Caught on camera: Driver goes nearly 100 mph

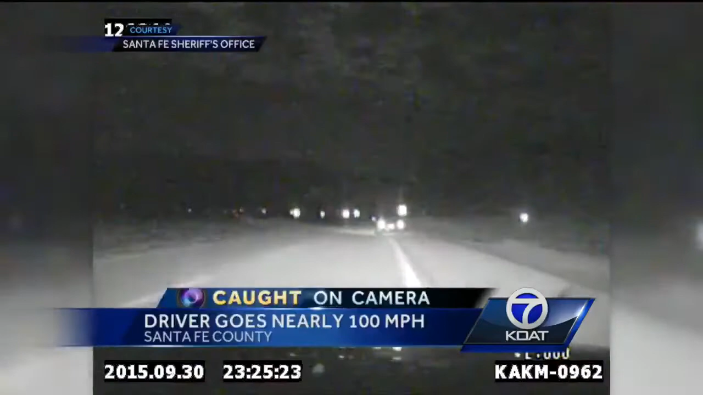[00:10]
28-YEAR-OLD PAUL GAYEGOS IS BEHIND THE WHEEL WEDNESDAY NIGHT. INVESTIGATORS SAY HE'S DRIVING DRUNK AND RECKLESS. DEPUTIES CLOCK HIM AT NEARLY 100 MILES PER HOUR. IT'S DANGEROUS. WATCH AS THE CAR WEAVES ACROSS THE LANES ON I-25 IN SANTA FE COUNTY. IT HITS SOME CONSTRUCTION CONES. THEN, NARROWLY MISSES THIS CAR THAT'S PULLED OFF TO THE SIDE. AND IT WASN'T A SHORT CHASE EITHER.